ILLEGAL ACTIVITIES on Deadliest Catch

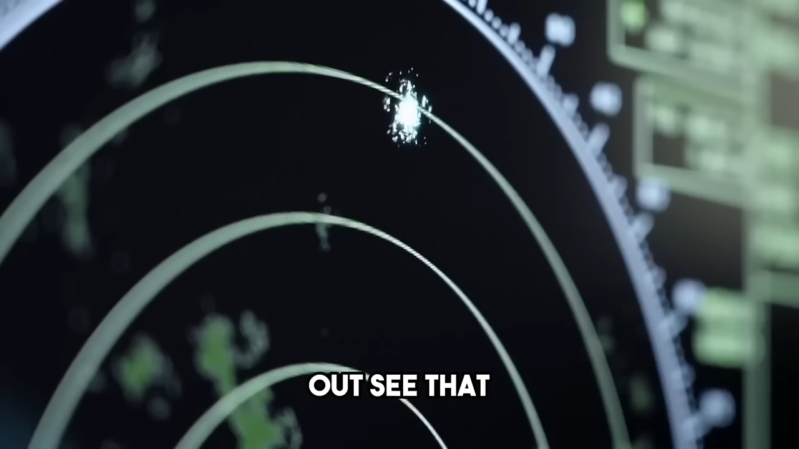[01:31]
Oh, yeah. He's not over here, but he's there. He's just, not on the AIS. He's bugging me.
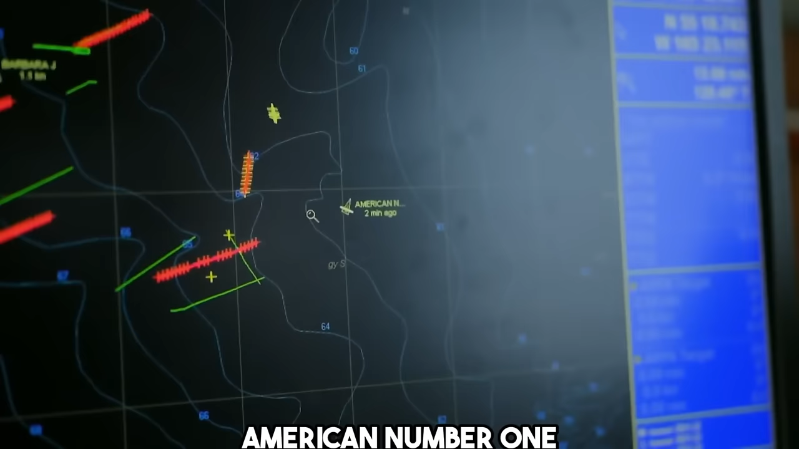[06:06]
American number one? Oh boy. They're about 5 miles outside the gear.
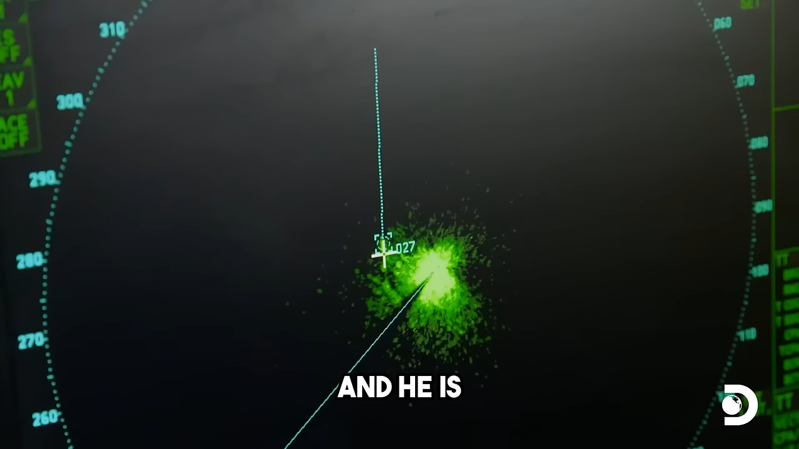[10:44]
I've got a random boat on the radar here, and he is getting right into our gear. And that's, I mean,